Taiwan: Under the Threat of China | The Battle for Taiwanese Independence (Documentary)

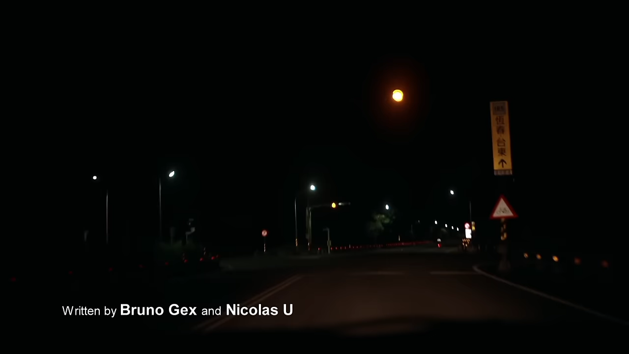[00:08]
It's midnight, and we're driving on the South Island of Taiwan, just off China. We are searching for an area where we heard military exercises will take place.